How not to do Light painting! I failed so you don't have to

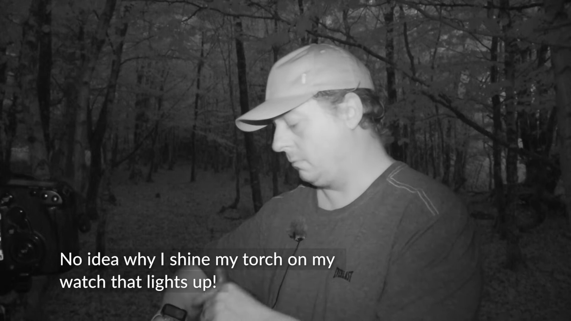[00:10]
six o'clock in the morning so I've got a little bit of ambient light from blue hour so it should help me be able to walk through here without tripping over and killing myself because I'm quite clumsy. I'm hoping to get this done in one shot, it's a bit ambitious for my first attempt. If it fails I'll post the results anyway and hopefully it will be okay but I'm going to get on and start painting. I'm going to do this in one shot so I'm just going to expose the camera I'll leave this camera running
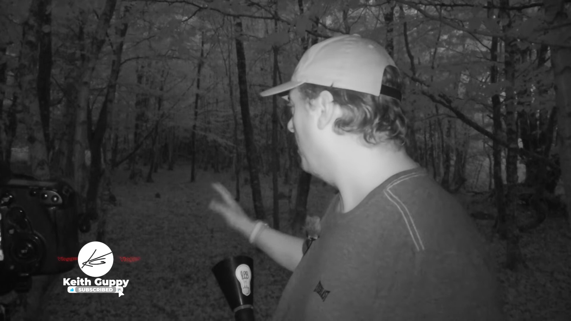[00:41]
so you can see what I'm doing through the scene and we'll have a look on the other end. I'll just quickly explain what it's going to look like, well say what I want it to look like.
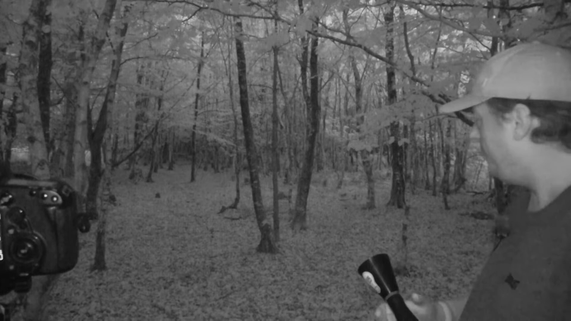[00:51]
So this camera picks up quite well because it's on the infrared so you can see there's a little path that goes, let me remove this,
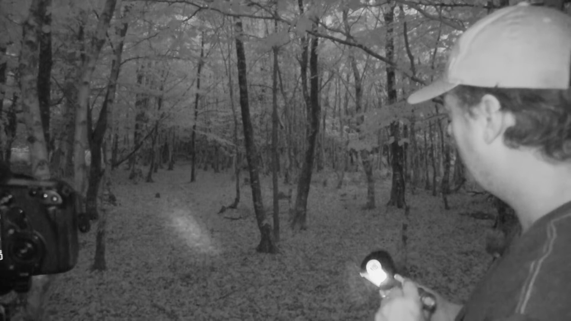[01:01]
so you can see there's a little path that goes up through the forest up there which is basically I'm going to try and illuminate this path and then some of the trees around it. For my first attempt hopefully it should go quite well.
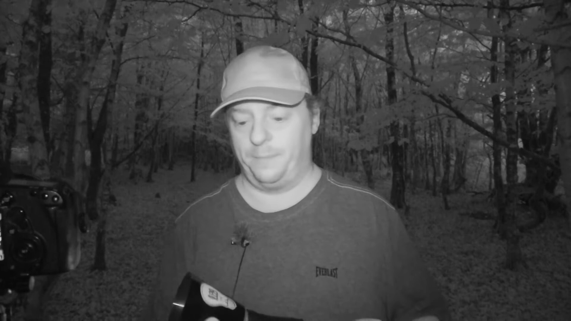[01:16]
So what I've bought, I bought a light paint and brush so it's a hood that goes over a torch,
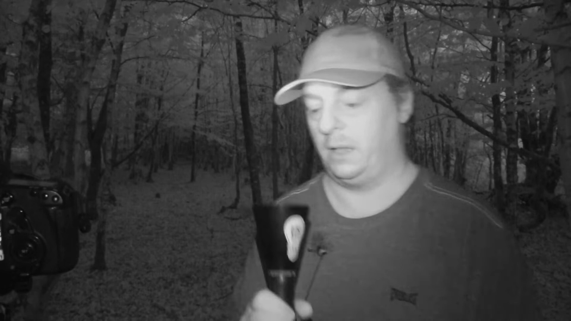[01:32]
works okay but I have no idea how to use it so fingers crossed. The other thing is I have kind of set
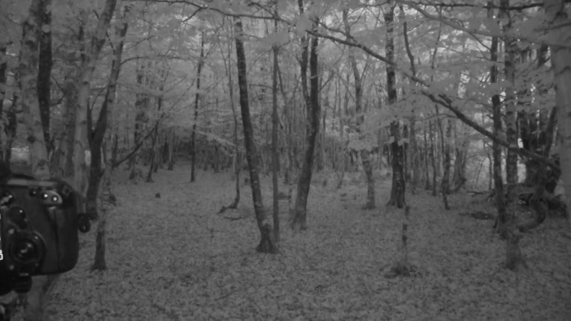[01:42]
this scene up in my camera but I don't know what the composition is going to look like because it is pretty dark out there. So I've just set any composition basically and I'm just going to see how it goes. So let's get started. So basically what I'm going to try and do, see if this works out, is light the path up first.